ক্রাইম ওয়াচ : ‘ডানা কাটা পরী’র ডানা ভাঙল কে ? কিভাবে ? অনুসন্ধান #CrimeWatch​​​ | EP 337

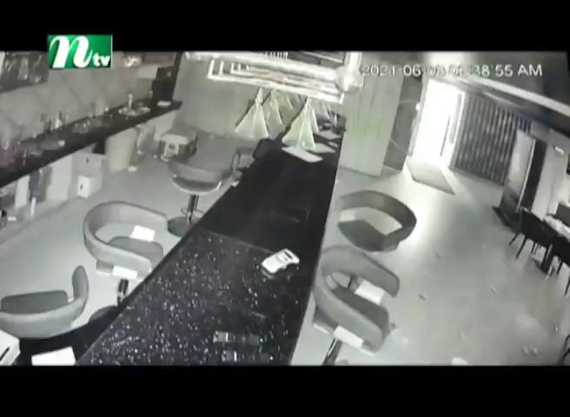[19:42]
ক্লাবটির কর্মকর্তারা ক্লোজ সার্কিট ক্যামেরার ছবি দেখিয়ে দাবি করেন বোট ক্লাব কাণ্ডের আগে পরিমনি ও তার বন্ধুরা এই ক্লাবে এসেও দুর্ব্যবহার,